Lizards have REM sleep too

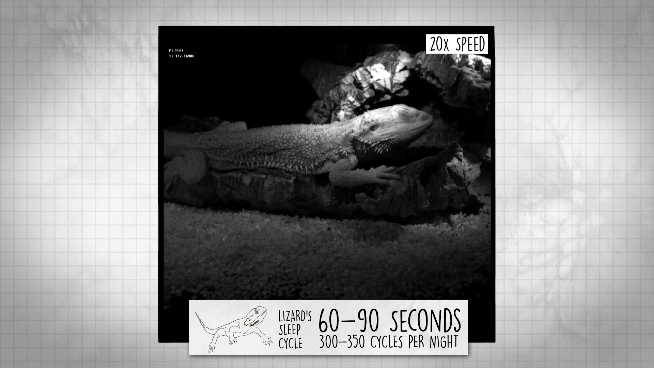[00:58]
The lizard sleep cycle is only about 60 to 90 seconds long.
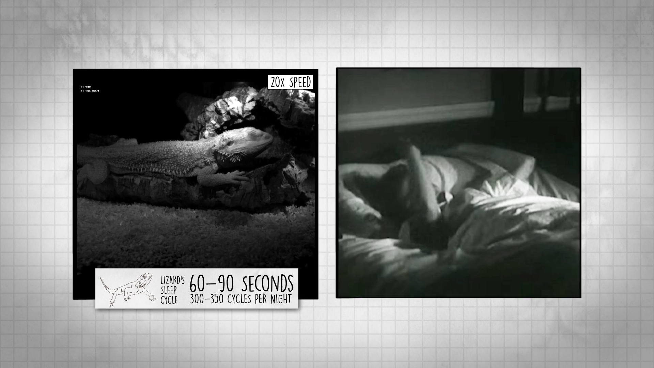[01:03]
In humans, our complex sleep cycles last 60 to 90 minutes each.
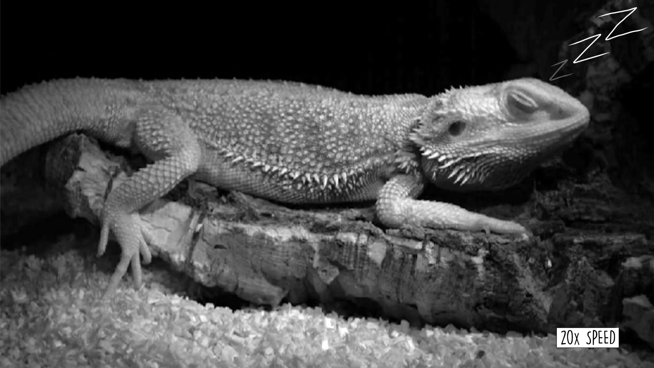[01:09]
Does this mean that lizards have short, frequent dreams? It's still too early to tell if lizards, or even birds, dream during their sleep.